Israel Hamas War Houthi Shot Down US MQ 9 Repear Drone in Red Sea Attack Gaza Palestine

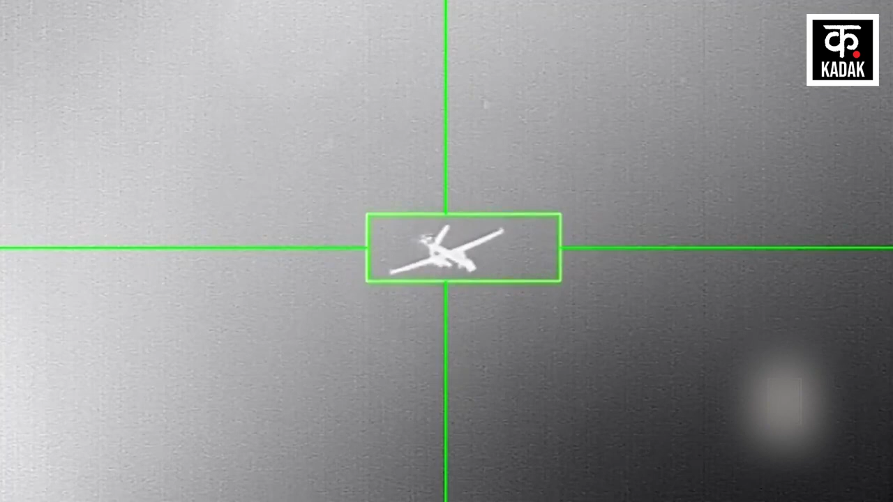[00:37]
और अब हूती ने अपने इस दावे की पुष्टी करते हुए एक वीडियो फुटेज जारी किया है जिसमें अमेरिकी ड्रोन पर हुए हमले को फिल्म आया गया है